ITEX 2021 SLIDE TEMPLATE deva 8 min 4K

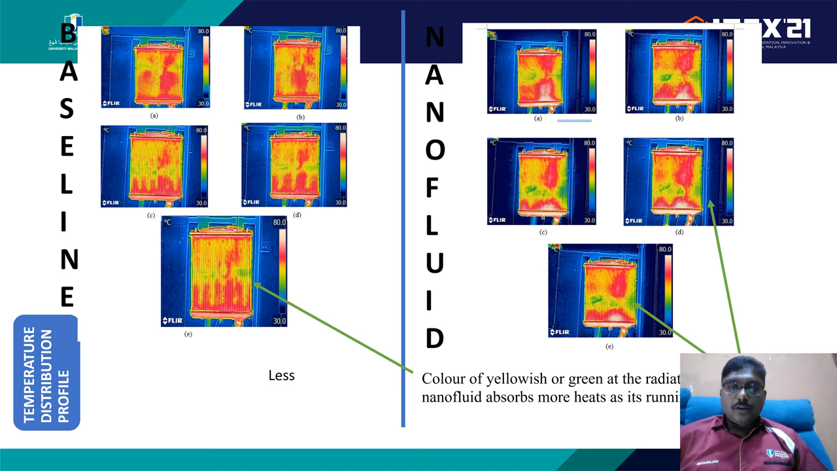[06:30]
And when we look at the thermal camera images, we found that the green yellowish dots at the center of the radiator has more green color. And as such, it can show that it can remove more heat from the system.